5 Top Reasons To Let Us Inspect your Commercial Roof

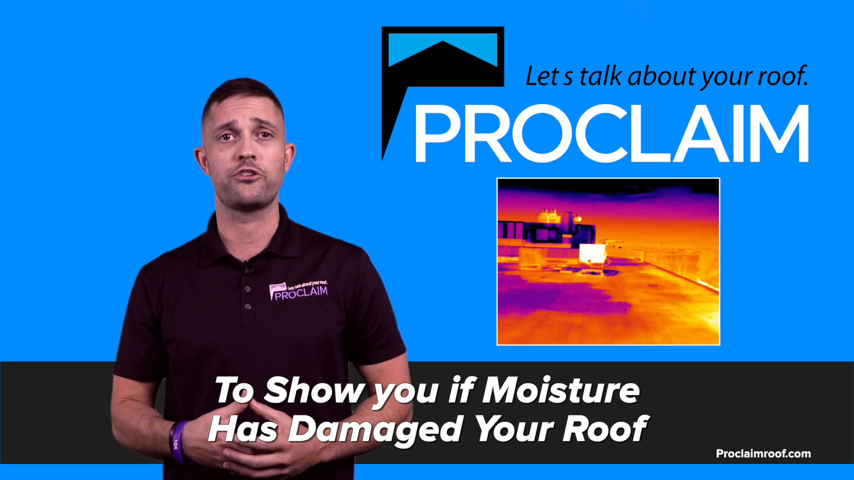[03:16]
We'll come out there, we'll offer a free inspection with our thermal drone cameras to show you if moisture has penetrated your roofing system, it's trapped inside your roof. We're in the neighborhood right now, so I want to offer you a special value.